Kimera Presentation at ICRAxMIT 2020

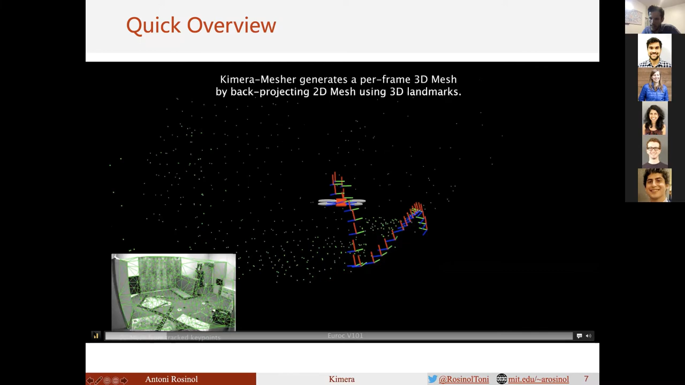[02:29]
Hence, we also quickly estimate the 3D geometry of the scene by triangulating the tracked keypoints in the 2D image, that you can see at the bottom left, and projecting the resulting 2D mesh in 3D.
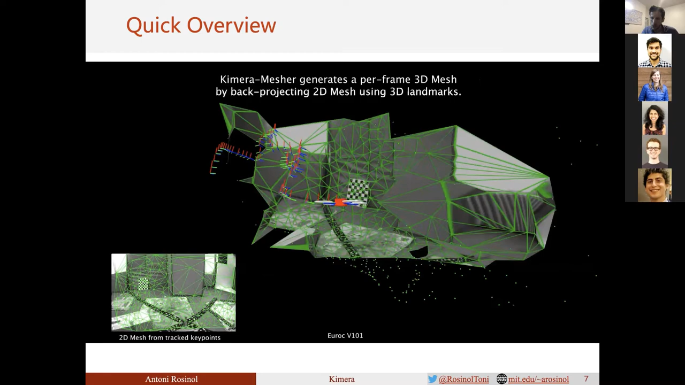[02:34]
This mesh only occupies the immediate field of view of the drone.
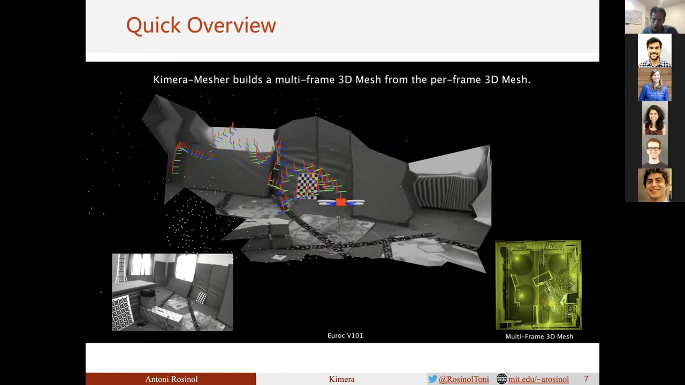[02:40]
Therefore, we built a multi-frame 3D mesh that covers the area surrounding the drone, as you can see at the bottom right.
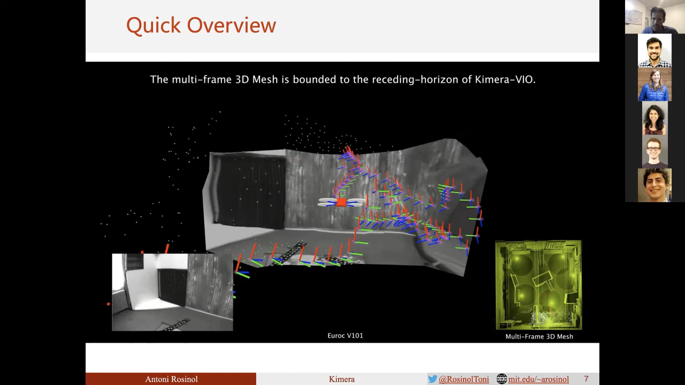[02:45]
The per-frame and the multi-frame 3D meshes are useful for fast obstacle avoidance, but they are approximate.
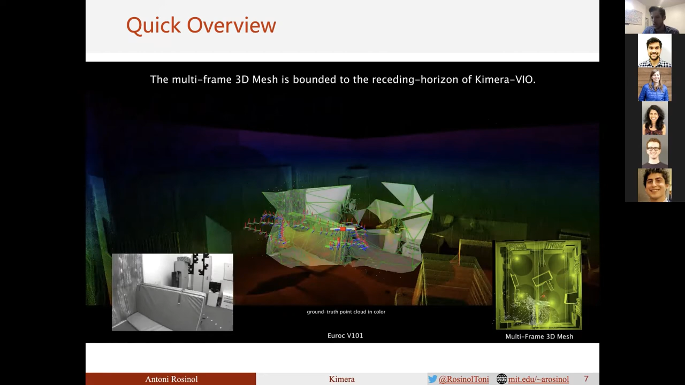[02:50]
Therefore, we also use a volumetric approach to build a dense 3D mesh to reconstruct the full 3D scene, as you can see now.
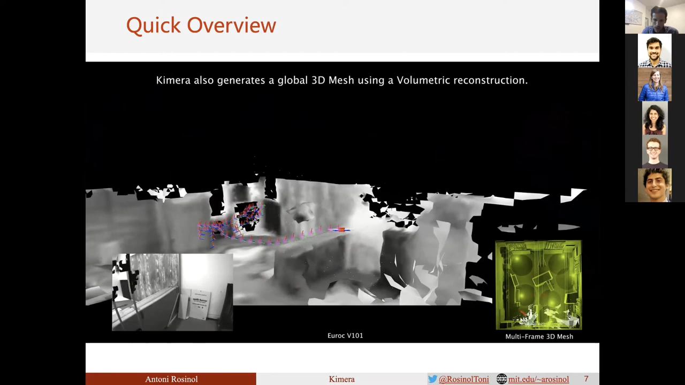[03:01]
This computation is lower, but still works in real-time at 10 frames per second.
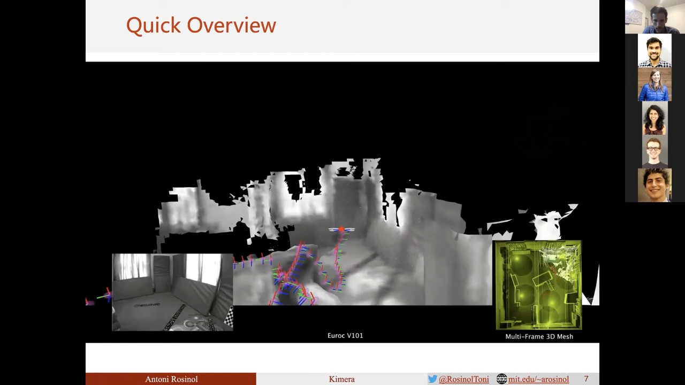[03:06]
Finally, by using a semantic segmentation of the 2D images that the drone is seeing,
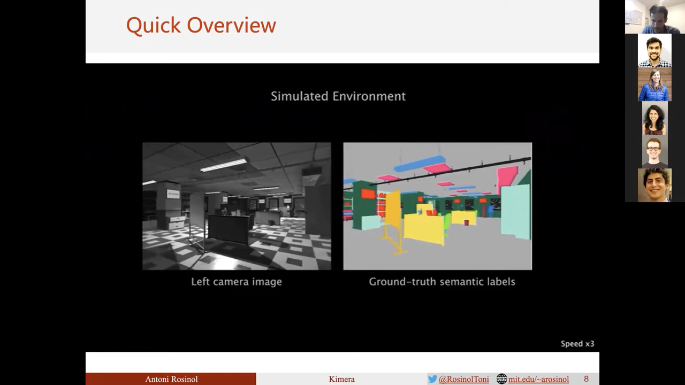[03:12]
as you can see here on the right, and by using the global 3D mesh, we fuse the semantic information in 2D to 3D.
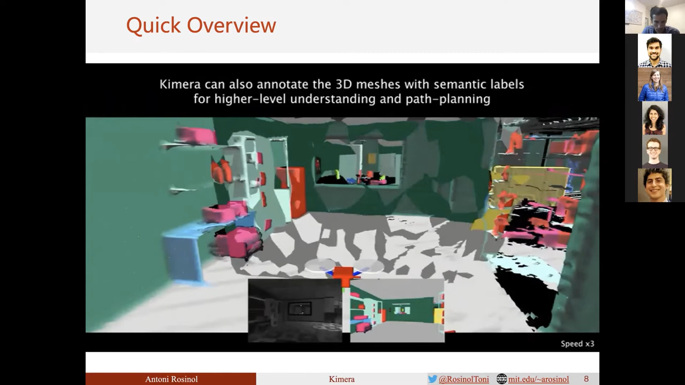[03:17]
On the right side, you can see a top-down view of the 3D metric semantic reconstruction.
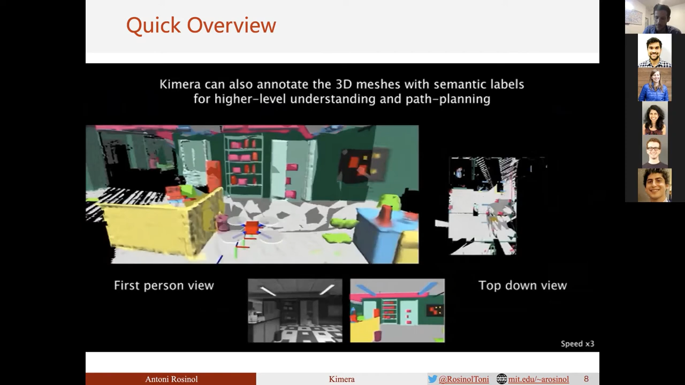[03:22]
So, okay, so we have already seen what Chimera generates.
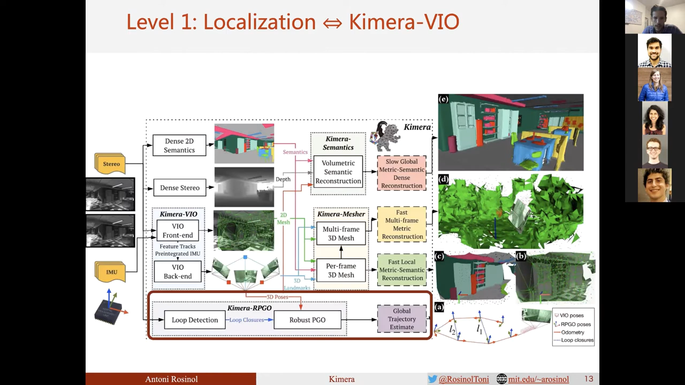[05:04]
Now let's look at Chimera RPGO, which solves a post-graph optimization problem with loop closures detected using a bag-of-words approach. So given the per-way's relative odometry estimates from Chimera VIO,
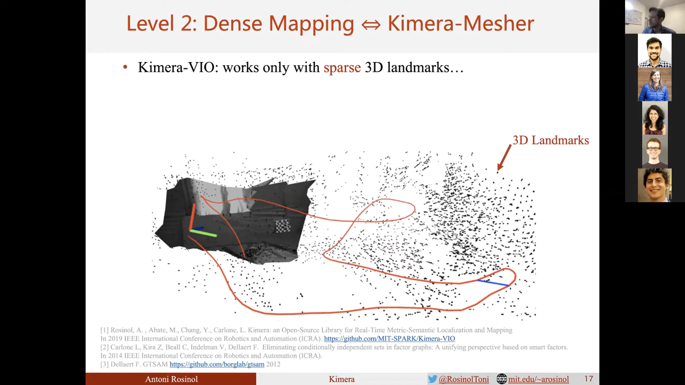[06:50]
Therefore, we developed Chimera Measure, which reconstructs a dense 3D mesh from the 3D landmarks. Let's now look into Chimera Measure, how it works.
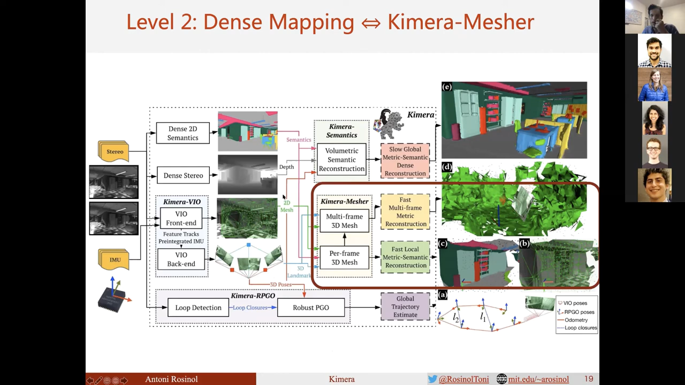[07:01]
As input, Chimera Measure takes the 2D keypoints tracked so far by Chimera VIO in the current frame and the estimated sparse 3D landmarks of Chimera VIO. Then it builds a Delaunay triangulation over the 2D keypoints resulting in a 2D mesh and that projects this 2D mesh in 3D resulting in a per-frame 3D mesh. This is possible because each 2D keypoint has an associated 3D landmark given by Chimera VIO.
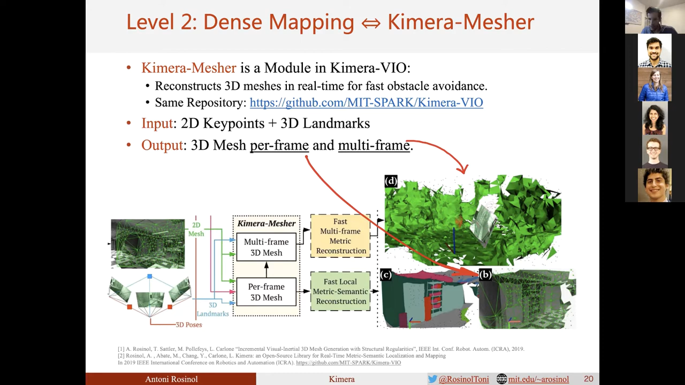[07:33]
Then, we accumulate the per-frame 2D meshes into a multi-frame 3D mesh over the time horizon of the sliding window optimization of the VIO.
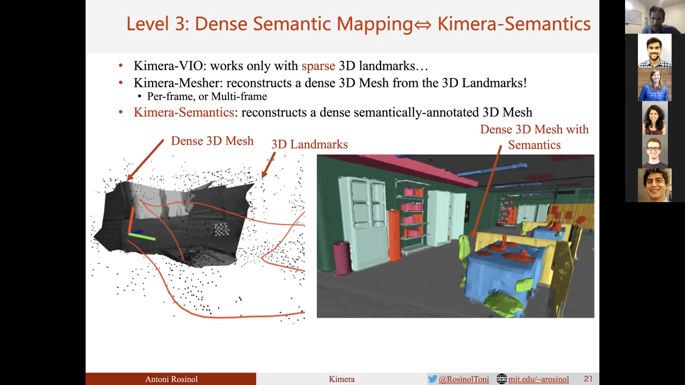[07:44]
Finally, in order to encode the semantic information, we reconstruct a dense semantically annotated 3D mesh using Chimera Semantics. Let's look into Chimera Semantics. So, as it's input, Chimera Semantics takes a death map, a semantic mask, and a 3D pose per frame.
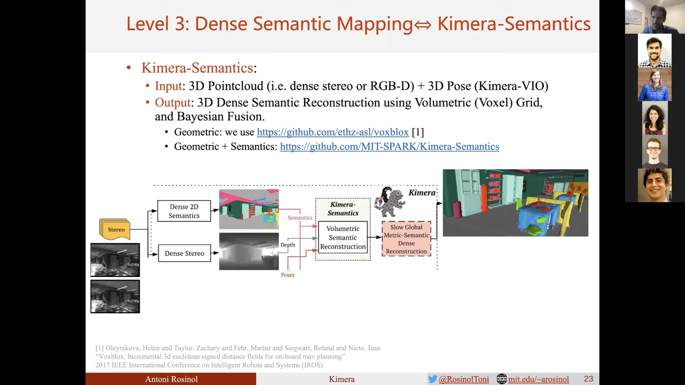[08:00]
Then, it integrates the depth and semantic information in a 3D volumetric grid by using Bayesian updates. The approach uses some approximations that allow real-time performance while only using the CPU, and it generates an accurate dense reconstruction of the scene with semantic labels, as you can see here. On the left, the estimator. On the right, the idealized round-to-1.
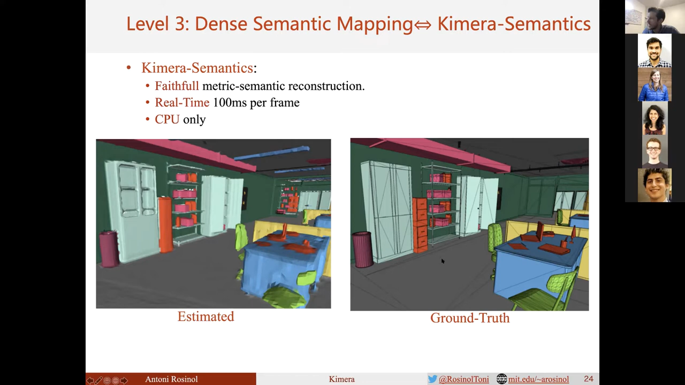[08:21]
Coming back to our picture on the original problem, Chimera provides us with a suite of modules that solve the problems of localization, mapping, and semantic 3D estimation.